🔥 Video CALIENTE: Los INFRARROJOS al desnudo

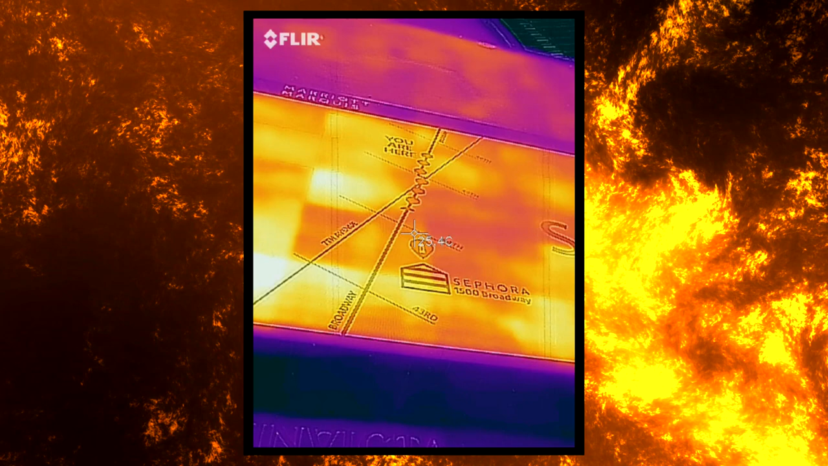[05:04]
para que podáis ver con más detalle la diferencia de temperaturas entre los paneles LED.
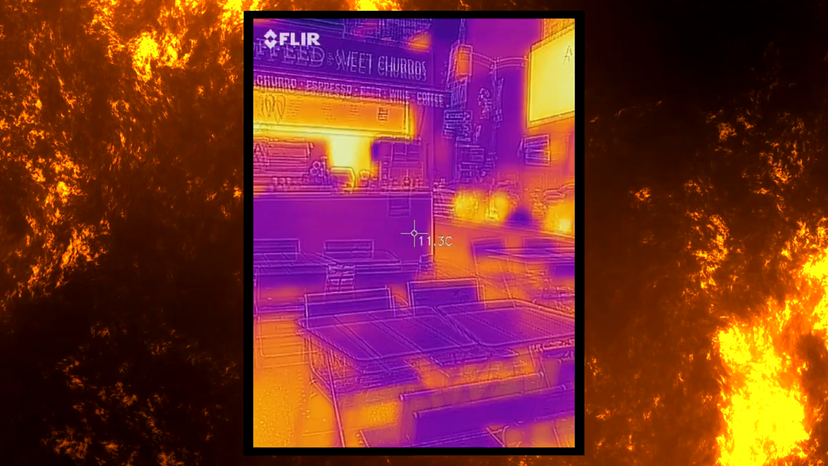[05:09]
On screen: spot 11.3°C
En la mitad de la plaza me encontré un puesto de granizados, así que sí, podemos ver que realmente están bastante más fríos que lo demás.
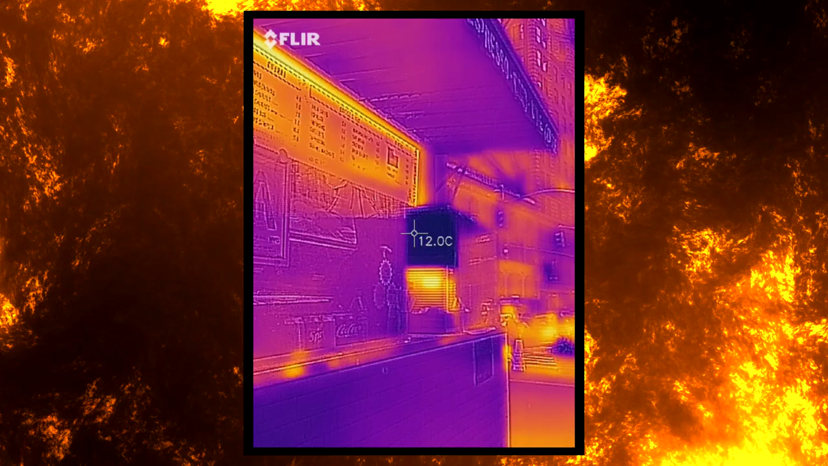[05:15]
On screen: spot 12.0°C
Y para terminar, entré a tomarme un café y un aperitivo a un Starbucks.
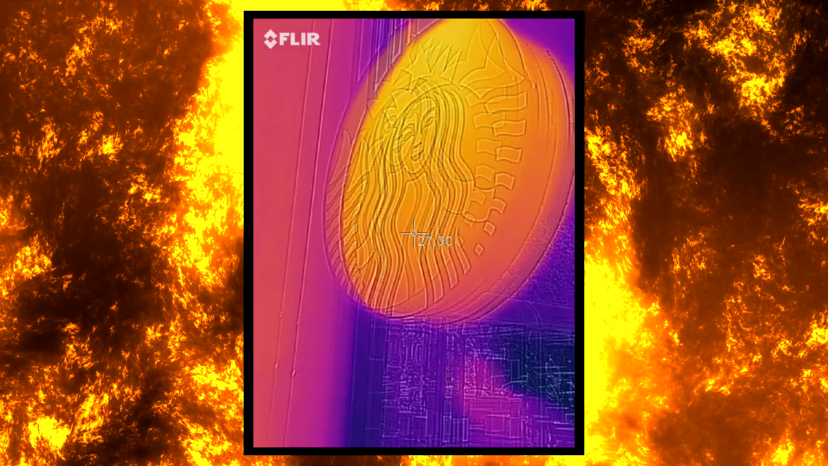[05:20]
Y como podéis ver, pues la mitad del vaso está vacío.
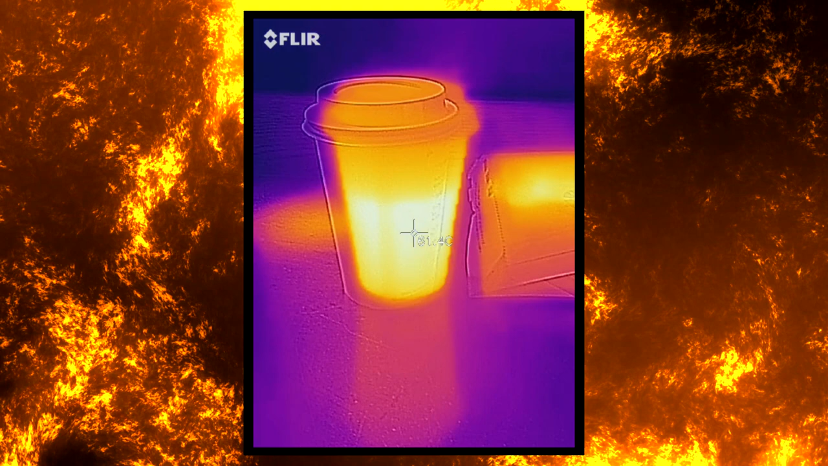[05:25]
Es solo espuma, y el café solo lo ocupa la mitad inferior.
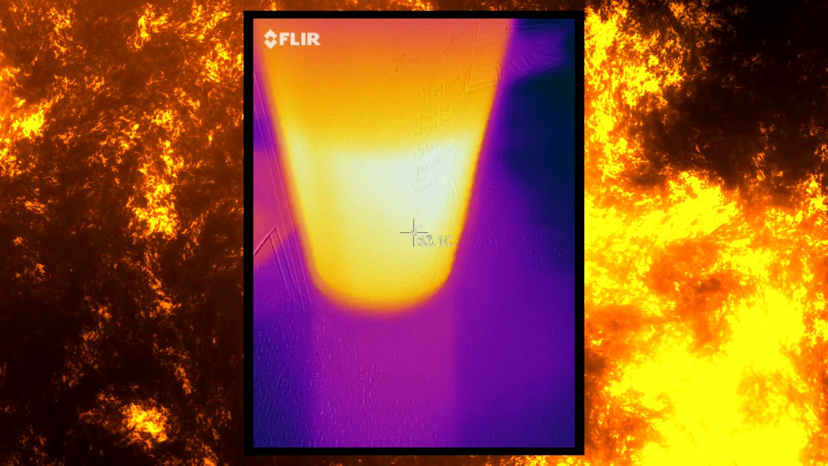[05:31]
Esto se sabe porque la espuma está más fría en la parte de arriba, y el café ocupa la parte más caliente,
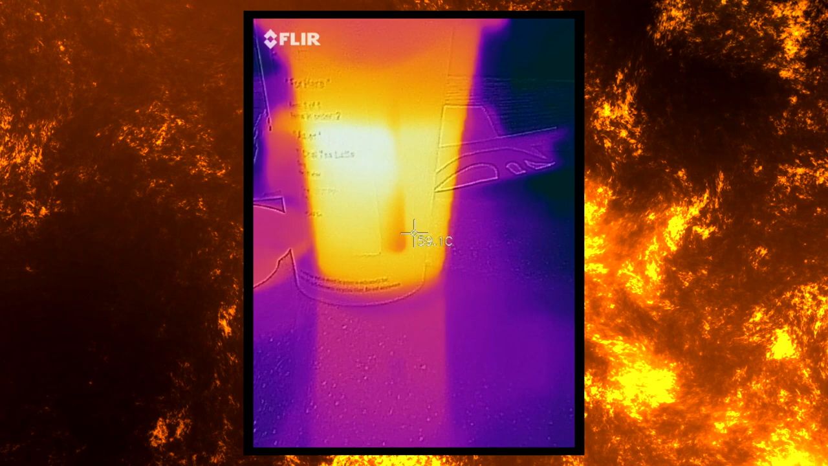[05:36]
On screen: spot 59.1°C
que de hecho está a 64 grados.
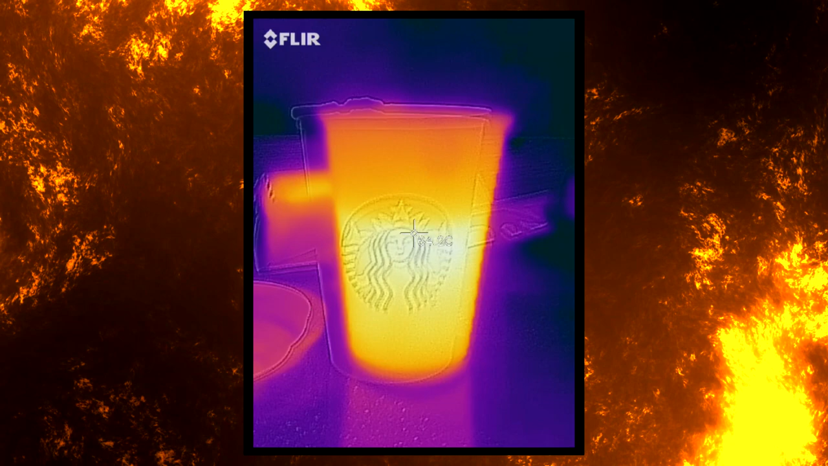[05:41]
Así no hay quien se lo tome. Así que lo dejo para después y empiezo por el aperitivo.
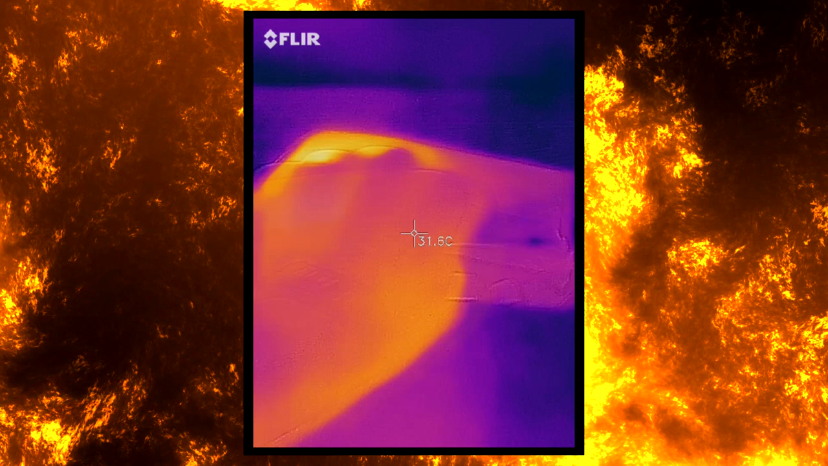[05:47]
Pero creo que tampoco me lo voy a poder comer aún, porque también está a unos 57 grados.
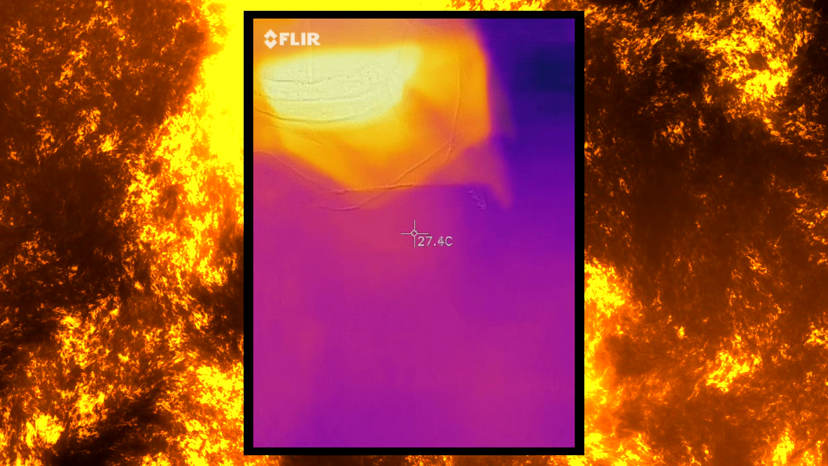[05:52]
On screen: spot 27.4°C
¡Wow! Y dentro a 70. Bien, ya sabemos que nos timan en Starbucks.
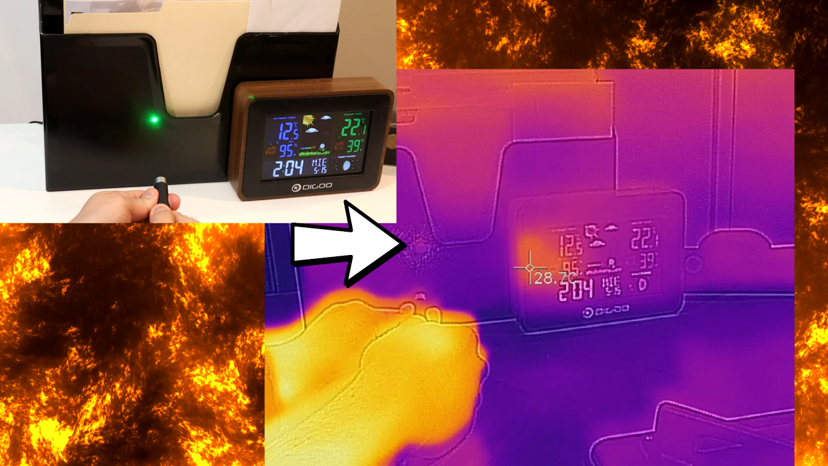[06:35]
Porque si yo apunto a esta superficie con él, podemos ver cómo se calienta en la cámara térmica.
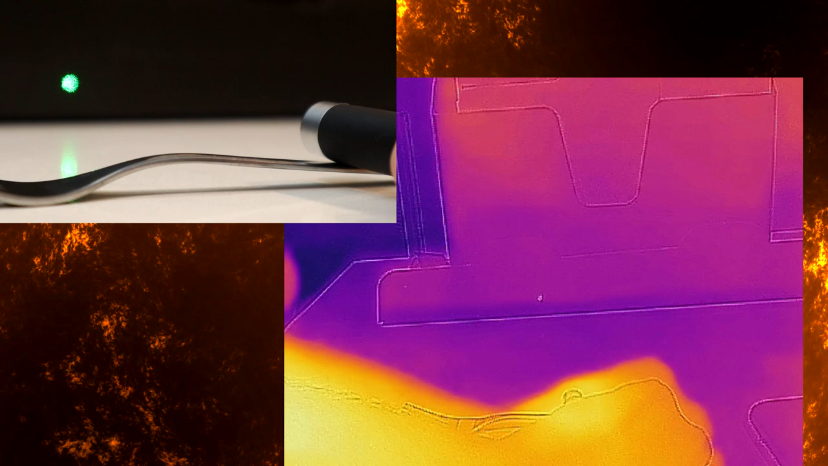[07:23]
El láser proyecta un punto verde, pero al poner el filtro infrarrojo delante, queda bloqueado.
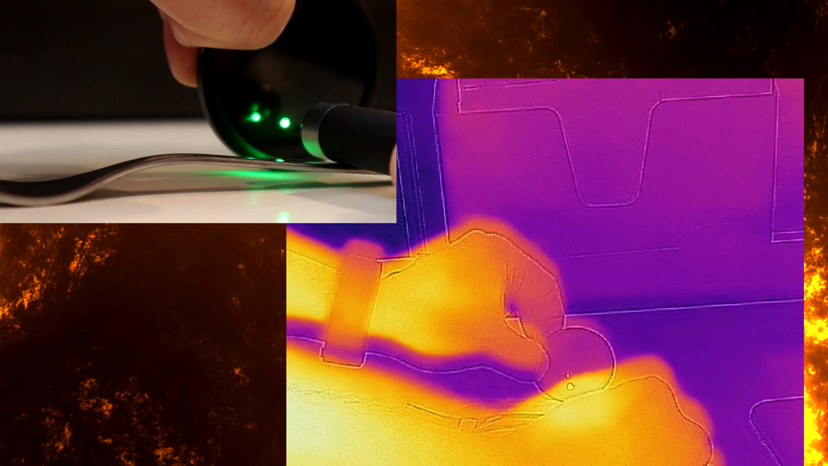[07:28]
Y si os fijáis, la superficie continúa calentándose como se ve en la cámara térmica. Pero no podemos ver ningún tipo de luz en el espectro visible.
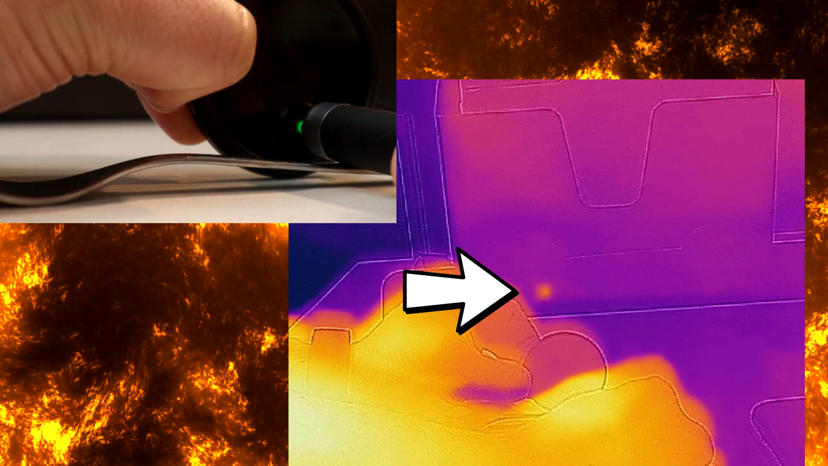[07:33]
Porque la longitud de onda verde ha sido totalmente bloqueada por el filtro. De hecho, ahora muevo el láser para dibujar una especie de línea en esa superficie. Y si quito el filtro, el punto verde vuelve a proyectarse. Al apagar el láser, el calor se mantiene unos segundos hasta que soplo con aire frío para borrarlo.